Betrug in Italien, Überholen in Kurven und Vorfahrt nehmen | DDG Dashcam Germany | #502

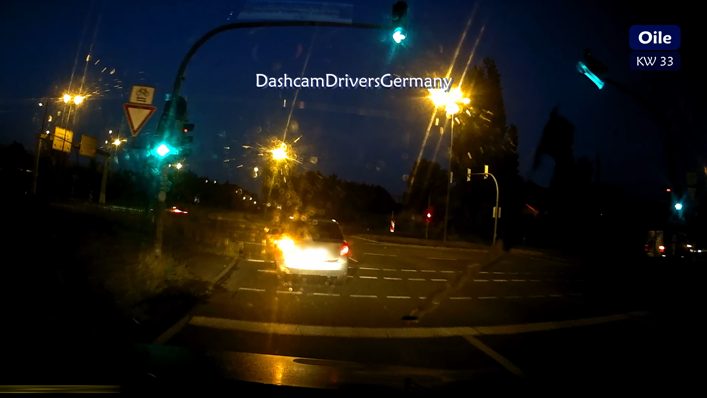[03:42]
Kann man in diesem Fall sagen. Aber hier ist es ähnlich. Ich meine, wo wollte der eigentlich hier hin? Wobei, ich glaube, er weiß immer noch nicht, wo er eigentlich hin will. Aber Linksabbiegerspuren sind halt auch echt kompliziert.